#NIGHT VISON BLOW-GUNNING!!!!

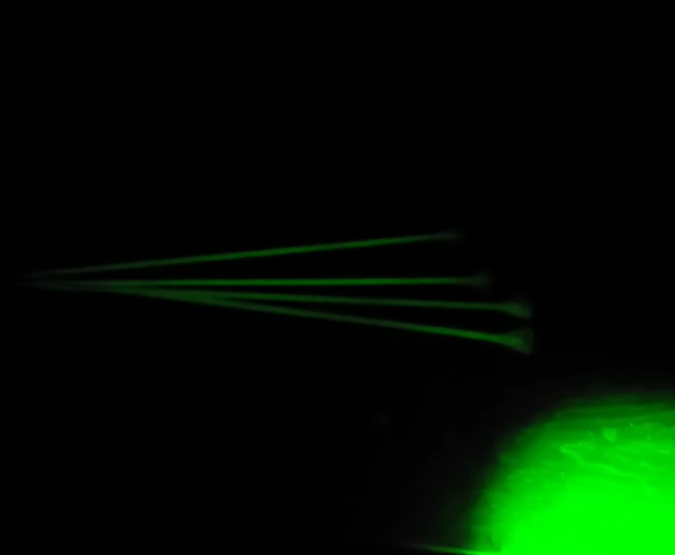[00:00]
yeah hey everybody welcome roosters outdoors adventures is rooster and we're gonna shoot five homemade darts skewer darts straight